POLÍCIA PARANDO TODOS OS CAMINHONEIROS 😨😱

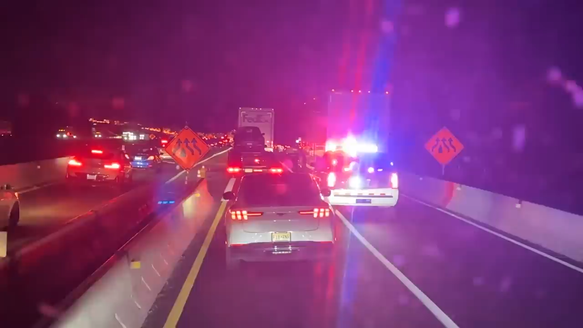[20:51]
Olha os homens, olha os homens da lei, galera. Parece uma árvore de Natal, rapaz. Olha aí quanta luz. Você tá doido, motorista. Deve ter dado algum acidente aí pra frente.